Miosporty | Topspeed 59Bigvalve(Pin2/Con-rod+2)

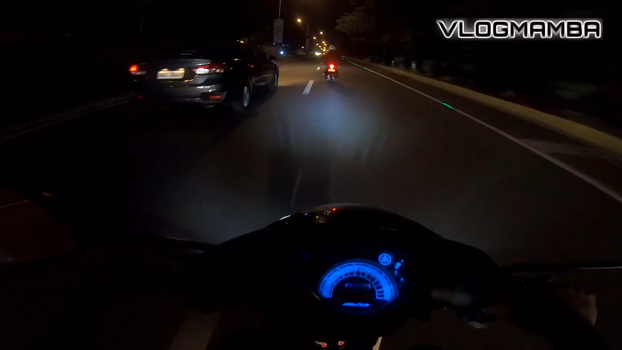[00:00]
Ayan mga idol, magandang gabi. So ayan, medyo na-break in na natin si Mamban. Pwede natin siya ihapit makunti-kunti. Ayan, tinatray ko na rin yung arangka at saka yung kunwa. Kung kaya yung top speed, tinatray na rin natin. Pero medyo maskip dito sa daang hari mga idol.
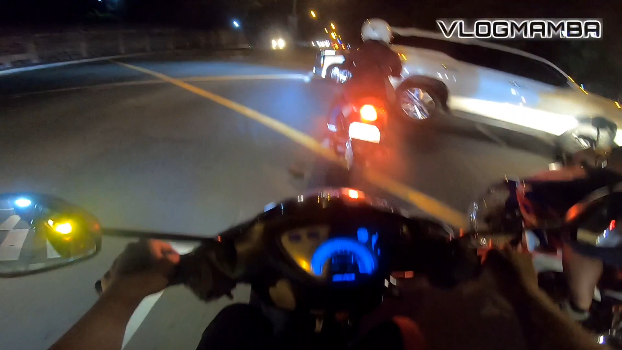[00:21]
Hindi mo sure yung daan dito kaya nakakatakot maraming sasakyan. Pero try ko pa rin mga idol.
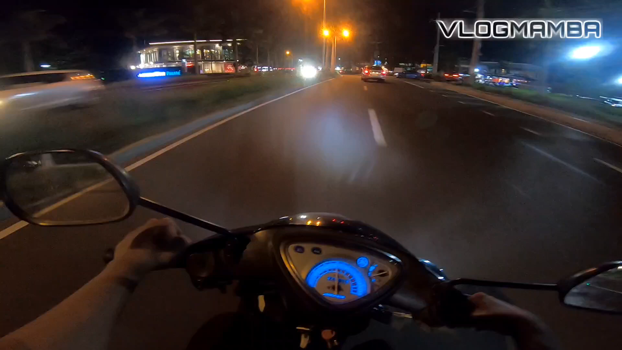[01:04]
Pero hanggang 110 lang alam ko. Dito mga idol, wala ko sana sa mas magandang daan ko pa ito top speed. Yun nga lang, mag-change oil na tayo. Pa one month na kasi yung langis natin. So sinulit ko muna bago mag one month, bago pa change oil. Hinataw ko na ng hinataw sa daang hari. Dito, maganda naman dito mga idol. Dito sa daang hari. Yun nga lang, alanganin yung punta ko. Ayan bandang alas 7 ng gabi ako pumunta niya. Tingnan yun ang mga karami sasakyan. Dito mga idol, bibira uli ako dyan ang bibira dyan.